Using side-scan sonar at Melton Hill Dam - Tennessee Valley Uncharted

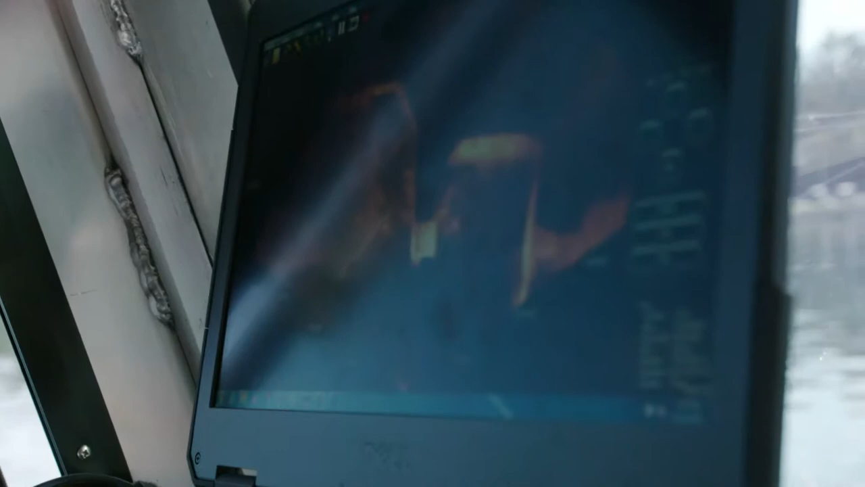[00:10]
Using 2D and 3D imaging, Sidescan Sonar uses light in the form of a pulsed laser to measure ranges.
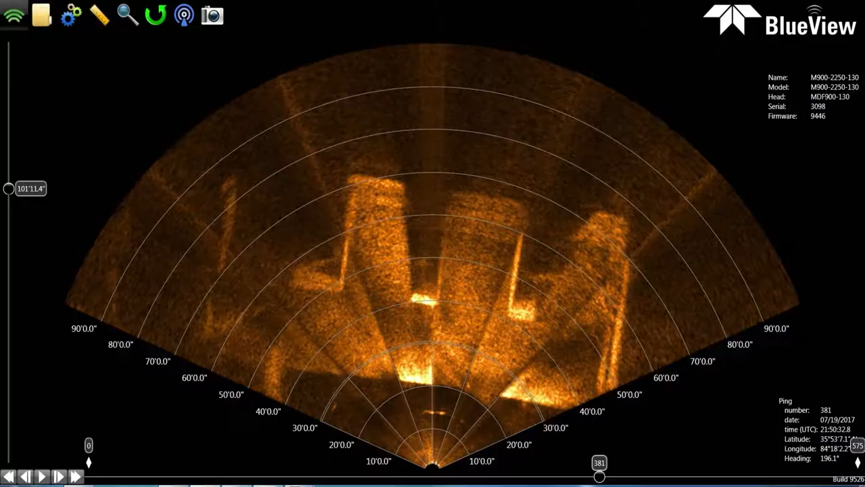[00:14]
These light pulses, combined with other data recorded by the airborne system, generate precise, three-dimensional information about the targeted area.
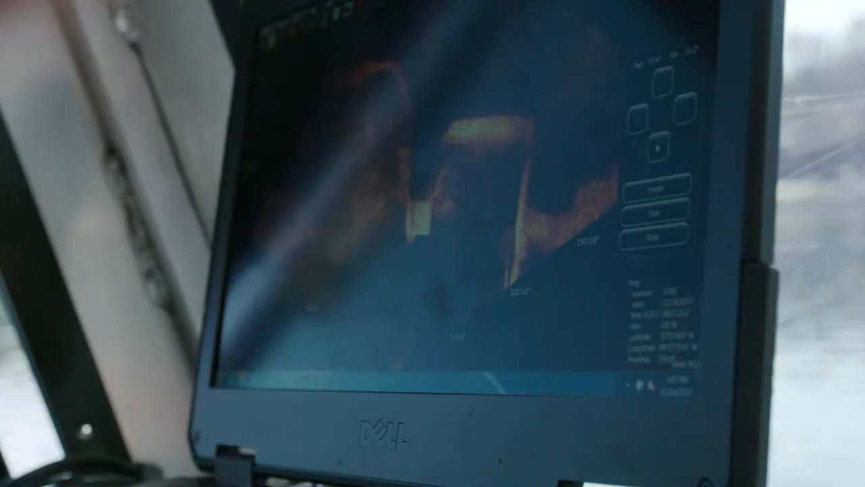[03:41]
Today what we're doing is basically our standard upstream face as well as trash rack inspection.
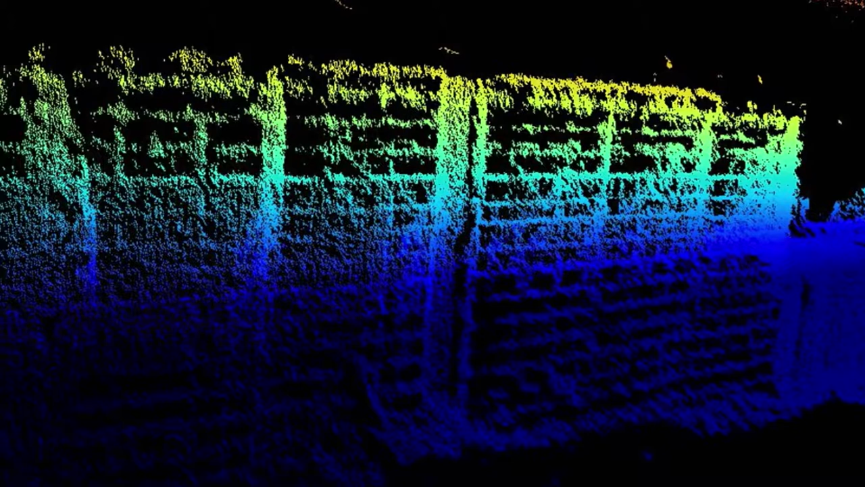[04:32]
And they keep any kind of floating debris, whether it's logs or that sort of thing,
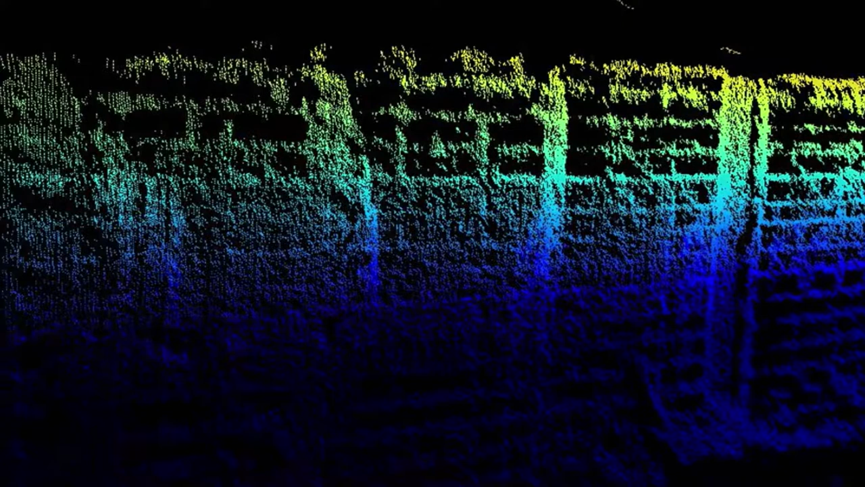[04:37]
from going into the unit itself and damaging it. Gotcha. So it's kind of that first barrier to keep anything from coming in so that you just have water going through the units.
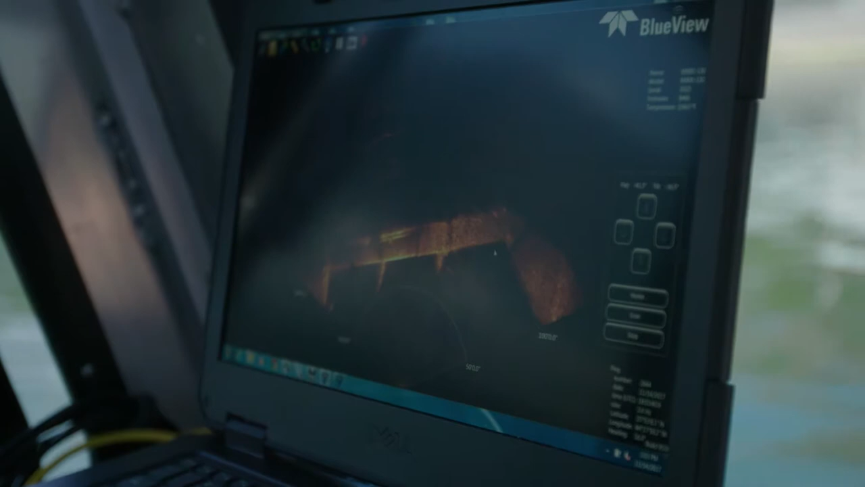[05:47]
And this is actually the center area of where the turbine itself is rotating. Okay.
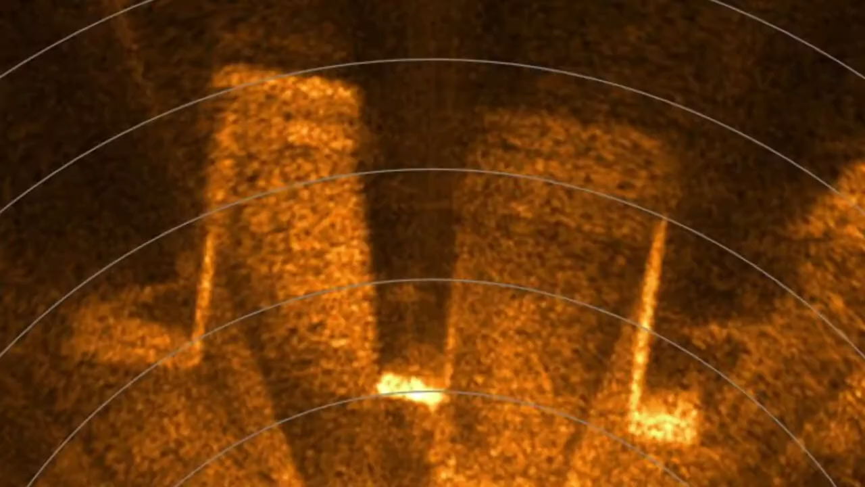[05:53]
So the more clear picture you can get, everything's pretty much how it's supposed to be down there, right? Nothing's blocking it and nothing's in the way. Correct.